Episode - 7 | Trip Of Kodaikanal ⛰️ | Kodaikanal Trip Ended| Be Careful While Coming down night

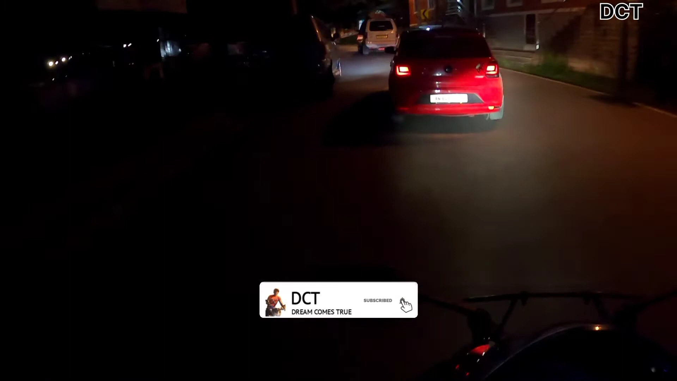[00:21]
வேணா கொடைக்கானல் இருந்து கீழே இறங்க கிளம்பி வச்சு டைம் பார்த்தீங்கன்னா ஒரு 8:00 இருக்கும். அதுக்கப்புறம் ஃபால்ஸ் எங்கேயுமே போல ஒரு லேக் வந்தோம்.
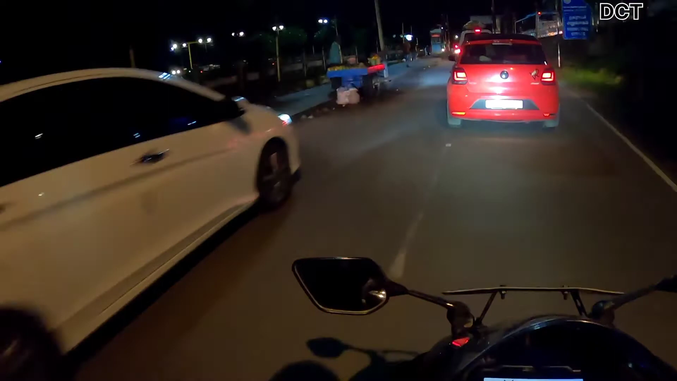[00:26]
லேக் வந்துட்டு சைக்கிள் ஓட்டிட்டு கிளம்பி வச்சு அன் டைம்ல தான் இறங்க போகிறோம்.
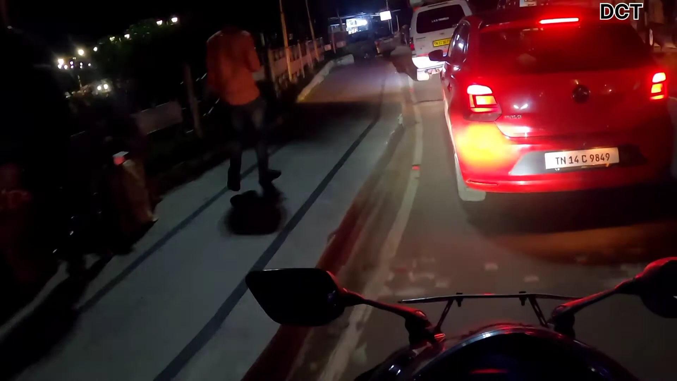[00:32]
இறங்கிட்டு சீட்டை திருச்சிக்கு தான்.
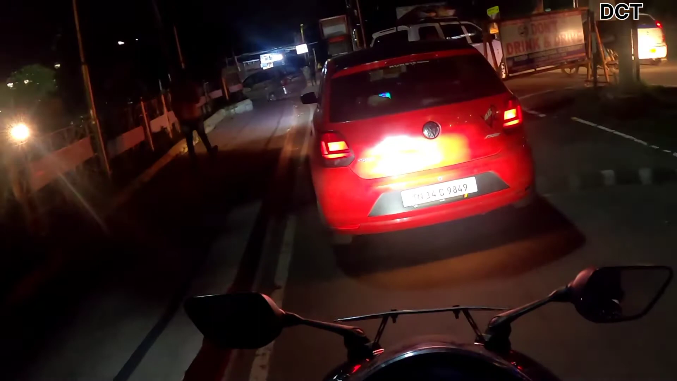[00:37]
ஹெல்மெட்டை ஃப்ரண்ட் கிளாஸில் ஃபாக்ல அந்த அளவுக்கு ஃபார்ம் ஆகுது. கார் அந்த கார் ஃப்ரண்ட்ல போகுது நம்ம அந்த காரு.
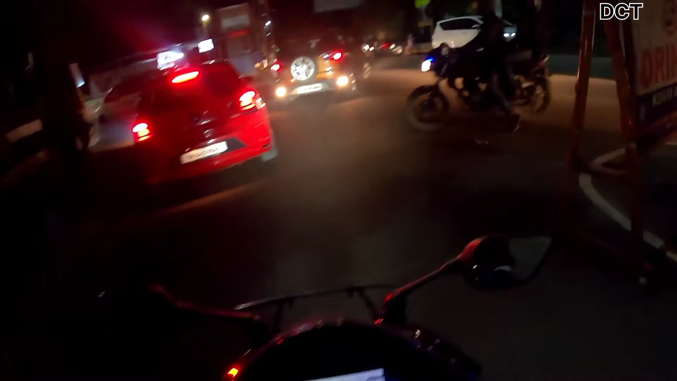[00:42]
ஹண்ட்ரட் பர்சன்ட் கோபுரில் சார்ஜ் இருக்கு, கார்லேயே சார்ஜ் போட்டேன். 1 hour 2 hours ஆகும் இறங்குறதுக்கு. நைட் டைம் வேறு, லைட் வேறு, டல்லாக தான் இருக்கு வண்டியில்.
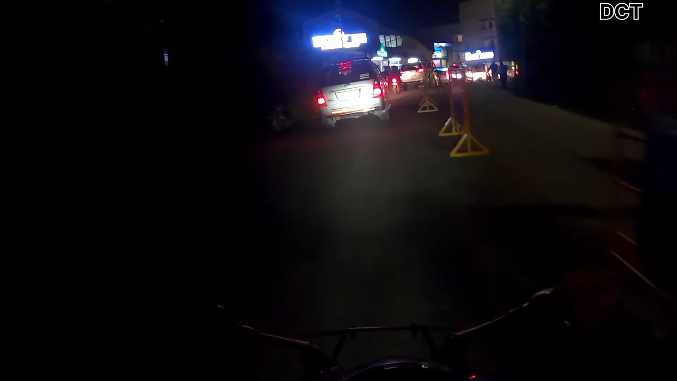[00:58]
குளிர் நாள், குளிர் பயங்கரமான குளிர்.